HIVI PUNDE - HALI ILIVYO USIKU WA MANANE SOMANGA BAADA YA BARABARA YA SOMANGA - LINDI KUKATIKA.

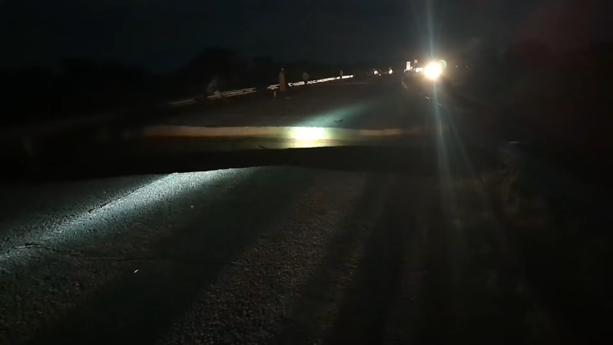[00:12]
ni siku nzima Mianza kunyesha March 23 mpaka 28 majira ya asubui Na kusababisha maji kufurika ineo hili hali ambayo mepelekea kalavati ambalo liku hapa somanga mtama kukatika